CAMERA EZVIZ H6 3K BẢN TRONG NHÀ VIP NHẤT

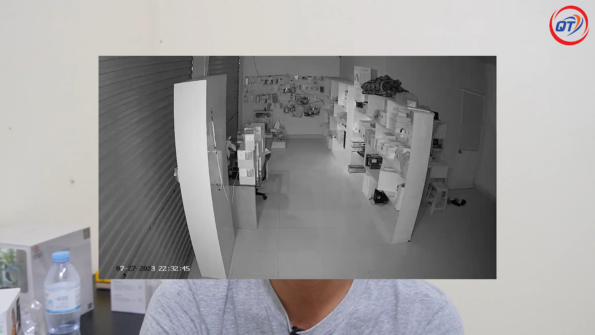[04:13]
sắc Rất là sắc nét và rất là sáng các bác nhé Về cái khoản con này mà nắp hồng ngoại mà nắp trong nhà thì quá phù hợp Đôi khi là các bác nắp ở trong nhà đấy Một con có màu ban đêm thì nó cũng không phù hợp Bởi vì khi có người đi người ra người vào Thì để nó cứ bật sáng lên thì nó cũng hơi bất tiện Nhưng mà riêng con này Thì nó sẽ không có cái tính năng có màu ban đêm Nhưng mà bù lại đấy Nó khả năng đẹp